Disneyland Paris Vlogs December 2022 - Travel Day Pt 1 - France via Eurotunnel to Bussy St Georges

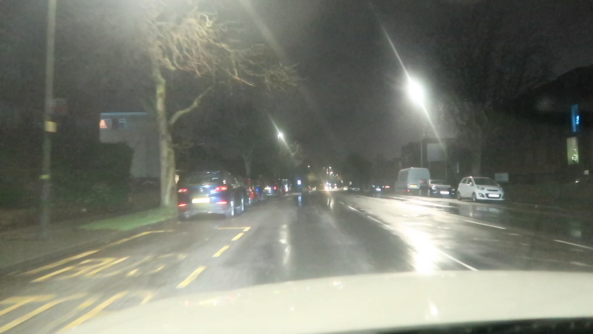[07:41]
It's wild this morning. Wild. But the roads are clear. They are.